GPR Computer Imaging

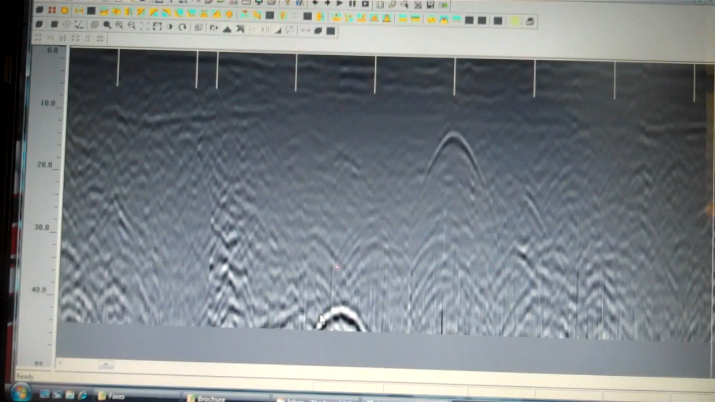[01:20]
What we're seeing here, and you can see this area where I'm holding the mouse over, is this bright black-white and black arc. We have another one up here that isn't quite so dark. That's what's called a hyperbola. That indicates that our Ground Penetrating Radar found a target under the ground. While one hyperbola in itself does not necessarily mean anything, what we're doing here is we're displaying a whole host of them together across this pit. As you'll see shortly, the computer takes a lot of the guesswork out of it for us and shows us exactly what we're looking at.